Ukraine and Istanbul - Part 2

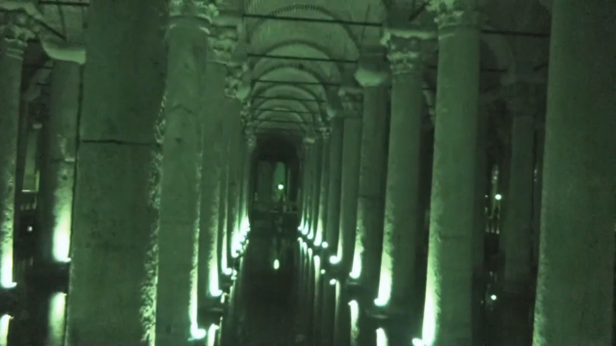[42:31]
This is a cistern that was built in the 6th century to supply water to the city of Istanbul.
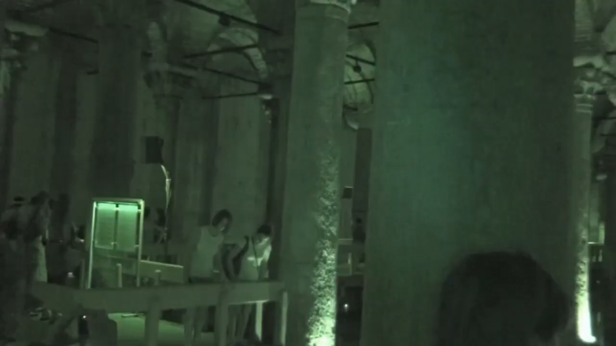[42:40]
300 yards below the street level.